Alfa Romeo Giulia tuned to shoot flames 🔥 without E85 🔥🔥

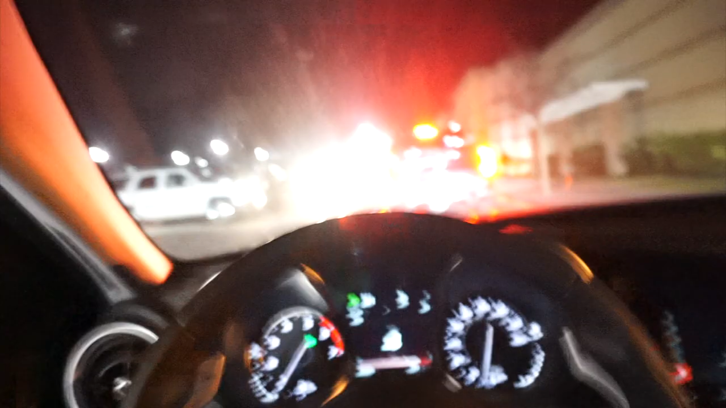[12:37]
Guys, so we are at the spot, and you could actually tell there's a lot of illegal activities happening right now.